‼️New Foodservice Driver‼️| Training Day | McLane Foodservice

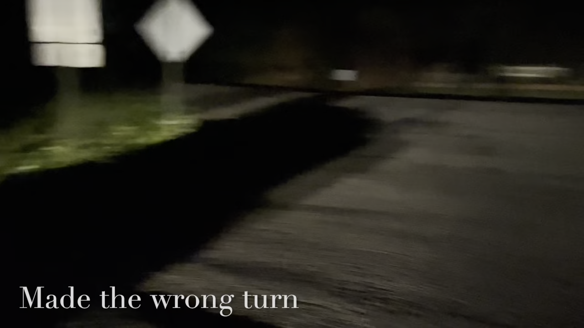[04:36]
We trying to cross this bridge. Yes, sir, man.
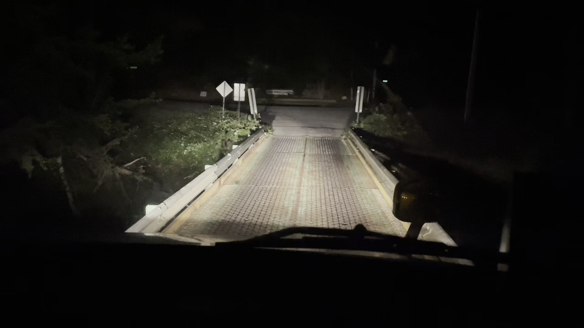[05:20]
Go ahead and hit it, but I don't want to be on that bridge too long and it collapse, though. I just going to drive across. Yes, sir.
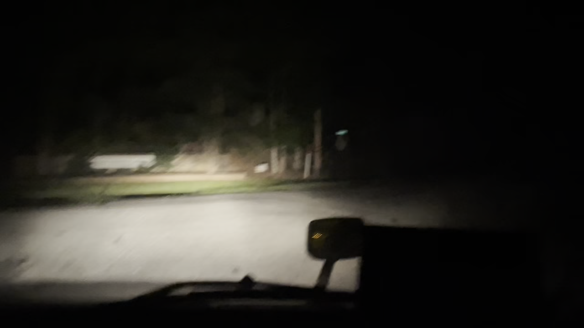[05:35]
You hear the crackling and popping. Go this way?
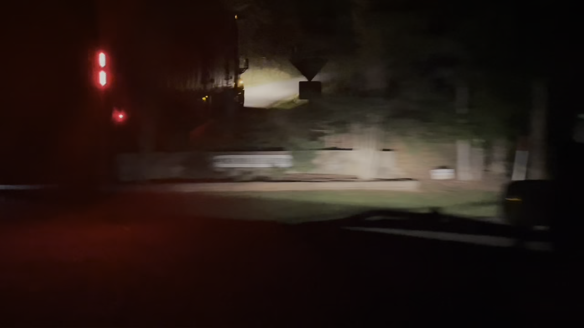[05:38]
Man, y'all, we got to back the trailer up, man, and
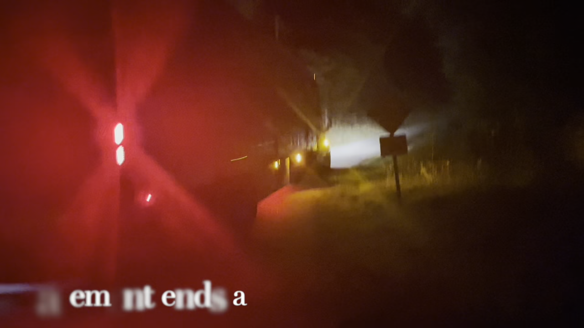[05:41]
turn this thing around because this sign right here,
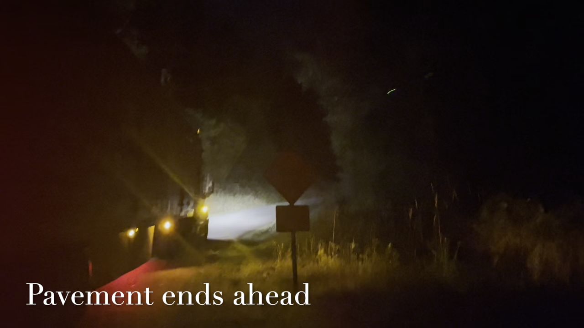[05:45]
you can't see it, but it says the pavement ends in 1/4 of a mile.
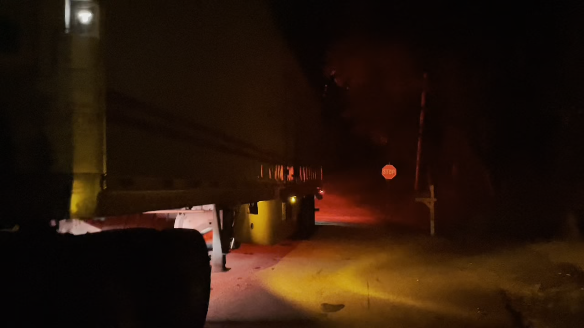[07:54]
All right, turn it over there a little bit. There you go, yep. All right, straight back.